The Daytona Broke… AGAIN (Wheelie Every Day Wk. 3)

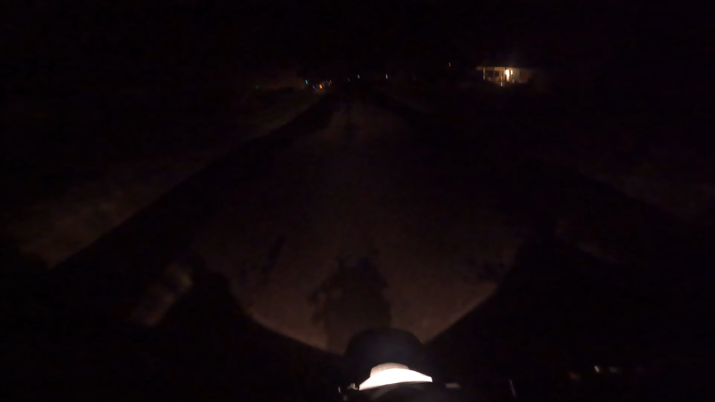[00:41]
Guess I'm gonna crank another wheelie. Boom, boom, boom.
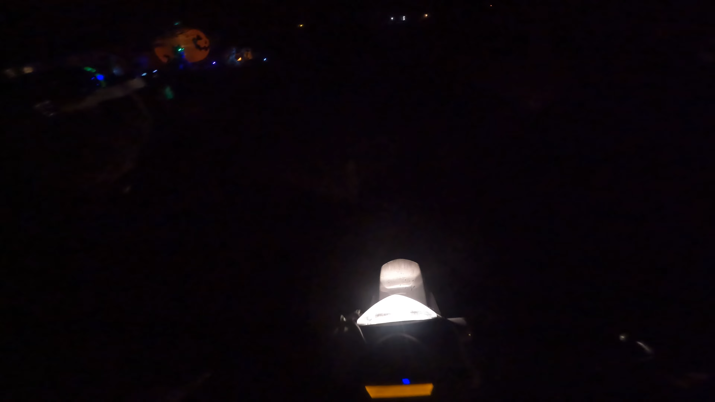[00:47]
Oh, that was kind of bad. I'm gonna do a C standard.
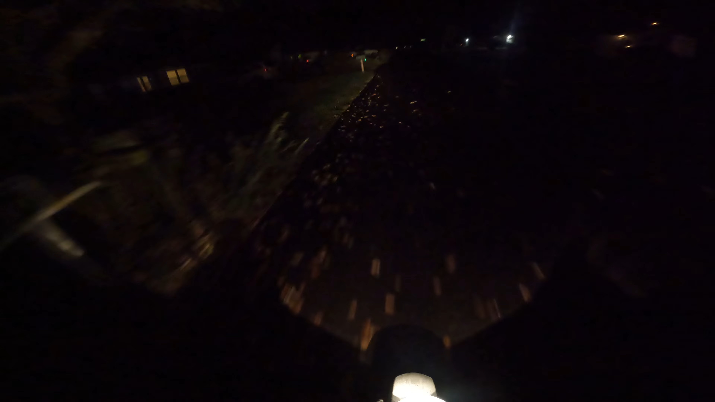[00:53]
Boom, boom, boom. Really every day.
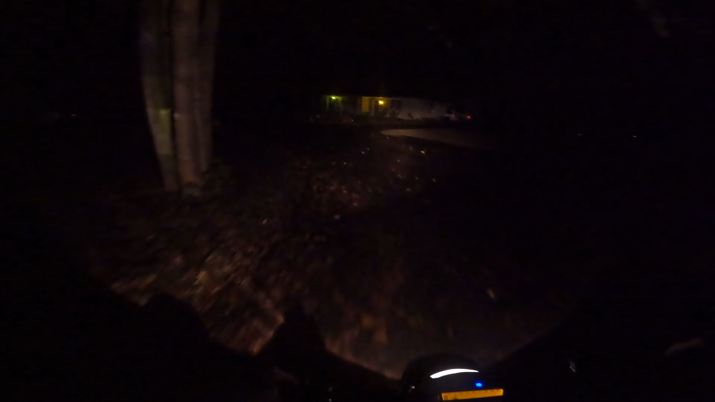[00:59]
I hate doing wheelies in the dark. I can't see.